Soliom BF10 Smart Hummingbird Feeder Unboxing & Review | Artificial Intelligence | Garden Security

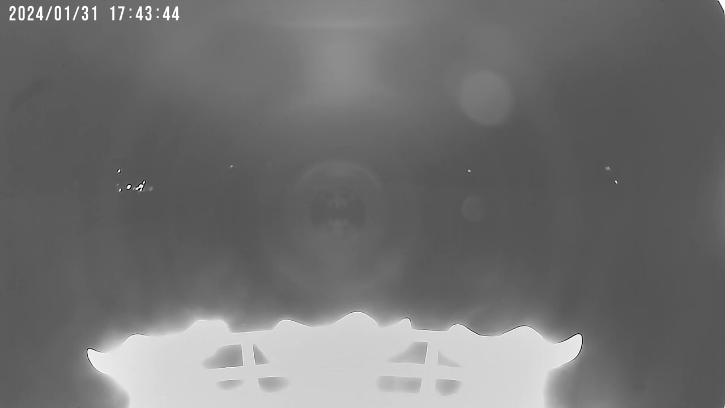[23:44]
And I was super excited to go see one of my new friends I made, and it was totally unoccupied. So you will get a blank video of just the wind blowing. And this also happens at night as well, because the camera detects that, I guess, motion in the background shaking.